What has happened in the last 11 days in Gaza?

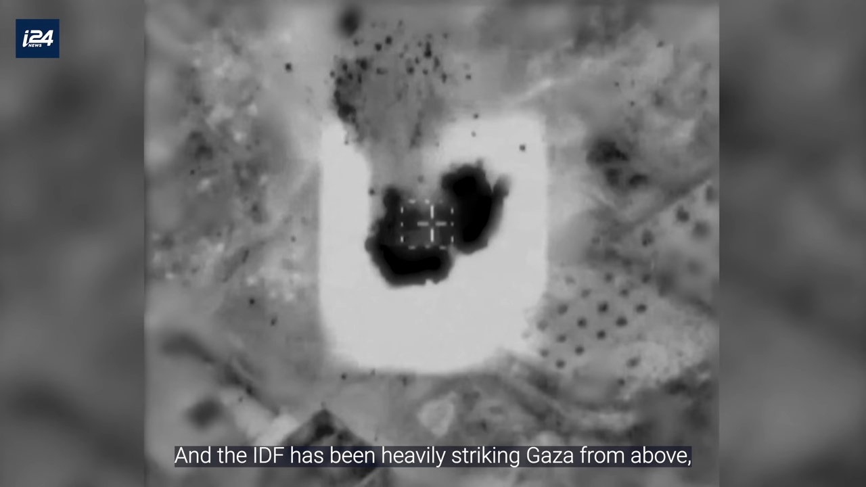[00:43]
And the IDF has been heavily striking Gaza from above with over a thousand targets.
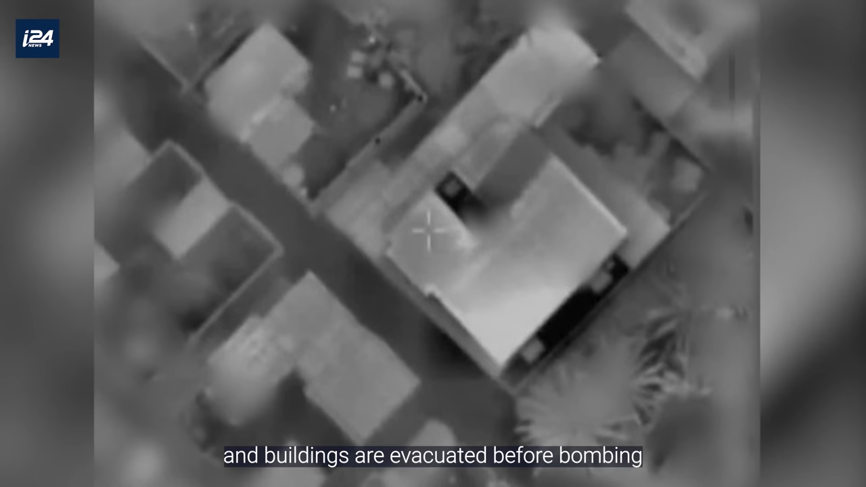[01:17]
Over 1,000 terror sites have been targeted and buildings are evacuated before bombing.
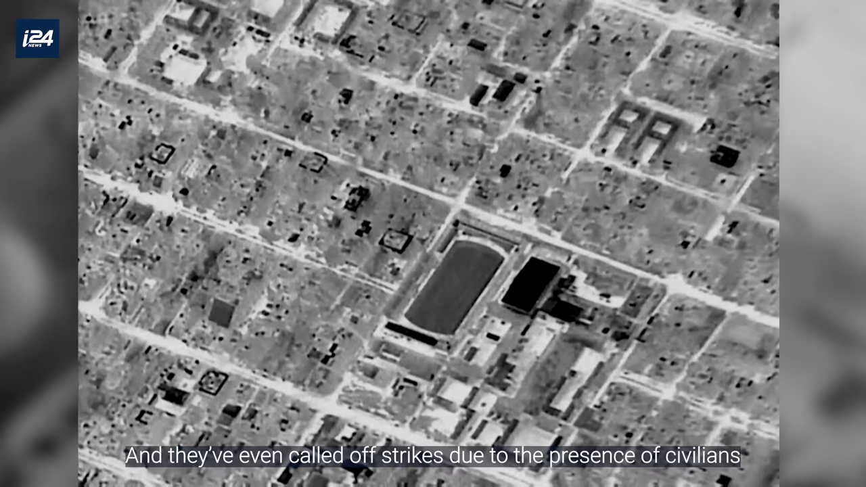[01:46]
And they've even called off strikes due to the presence of civilians.